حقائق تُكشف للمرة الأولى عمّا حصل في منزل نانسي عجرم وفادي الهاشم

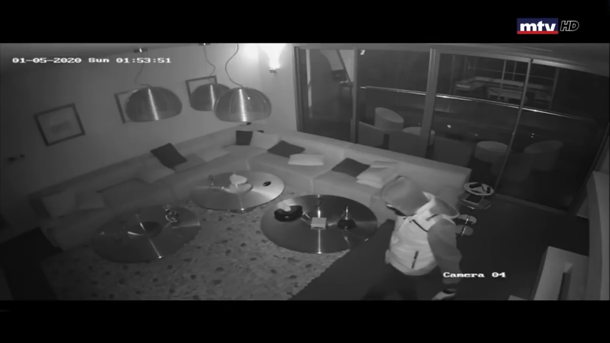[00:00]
لقطات الفيديو هذه وهذه الصورة لمحمد حسن الموسى سارق الذي دخل منزل دكتور فادي الهاشم
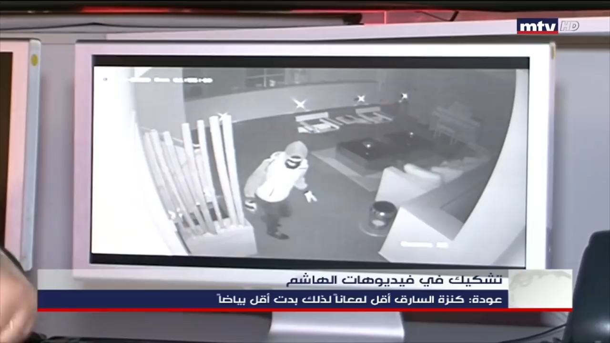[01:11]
غامع ما فيهو لمعة البونتالون كمان منه بنص الصورة طبع الكاميرا ضل اللون أسود كمان نال قماش طبع البونتالون منه لمية مشان هيك الأسود ده الأسود صورة يلي على يمينك نحنا أصمنا بهذه
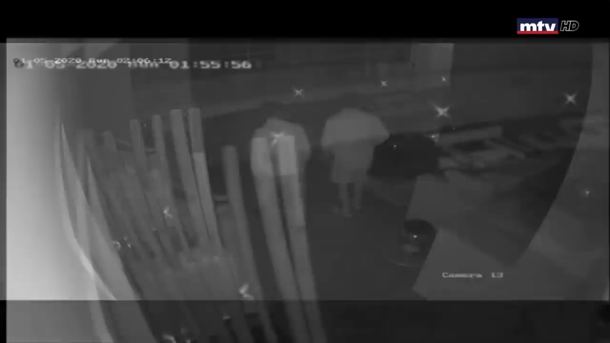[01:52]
هناك فوارق في الفيديو المسجل من حيث التوقيت أي أن الدقائق تتبدل فجأة بشكل غير تسلسلي فكيف ولما حصل ذلك وهل تم التلاعب بالفيديو المسجل من كاميرا المراقبة نحنا بس نركب الكاميرا نكينا خصوصا ببيوت نركب الكاميرا تشتغل على الموشن
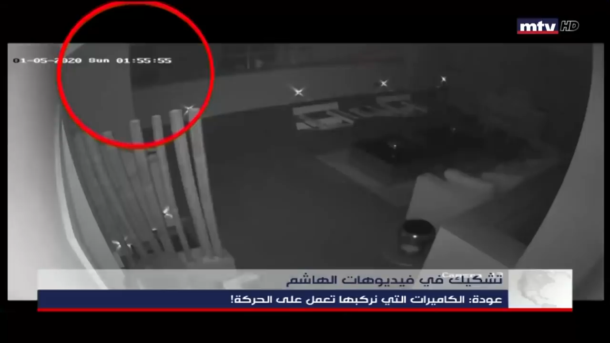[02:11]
يعني بس ير في حركة قدام الكاميرا تسجل ما في حركة ما بتسجل يعني ما في مقاطع محذوفة لا أبدا ما فيك تحز في أصلا
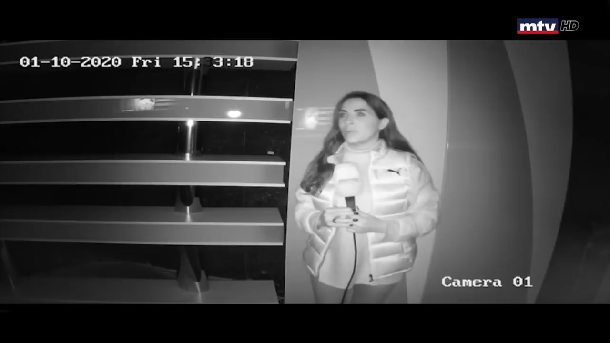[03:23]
الإنفراراد وهذا قد انتقلنا سويا إلى نظام الإنفراراد إذن الكنزة التي أرتديها بات لونها أبيض أما السترة فلونها أبيض ناصع أكثر لأن السترة هي لماعة وبرقة وهذا يؤكد أن اللص الذي دخل منزل نانسي عجرم لم يتم استبدال ملابسه وهو نفسه جويس عائي أمتي فيه